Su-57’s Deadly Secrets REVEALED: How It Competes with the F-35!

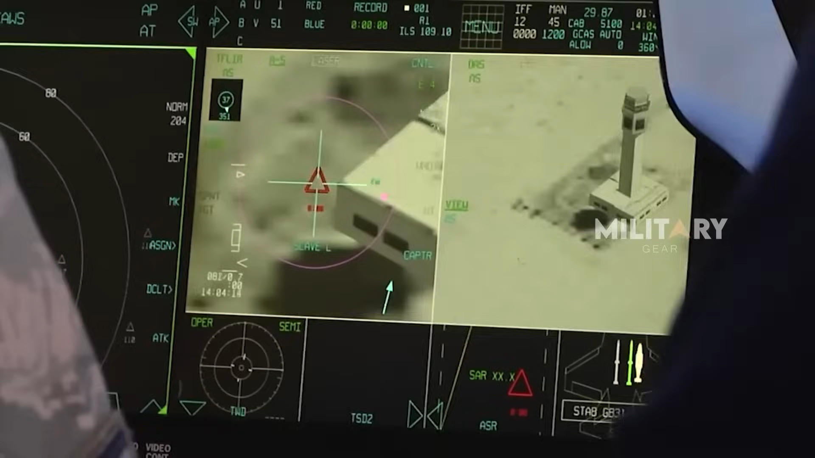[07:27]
as well as improving the pilot's vision during both day and night.